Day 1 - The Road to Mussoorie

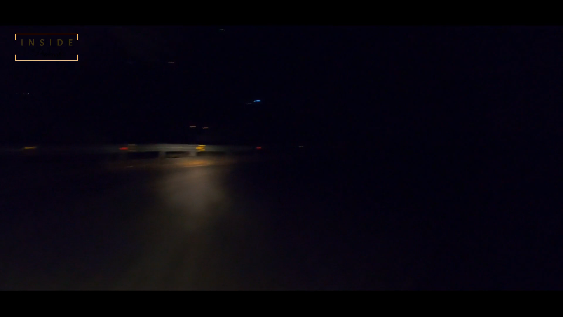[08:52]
It's actually really really dark out here if there are no vehicles coming
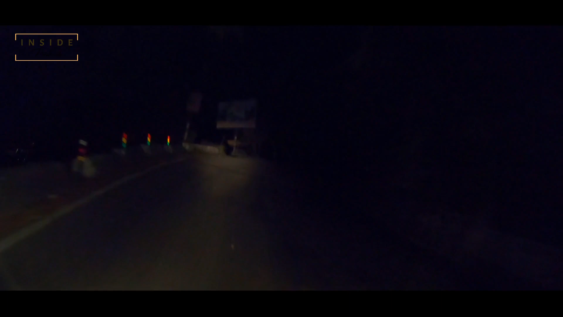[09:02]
on the opposite side even that little bit of light what we get will not be there and it will be really dark Hope there are some reflectors on the road but that's also not there What you see ahead is the beautiful view of Missouri We are coming close to it The city is well lit up at night Looks beautiful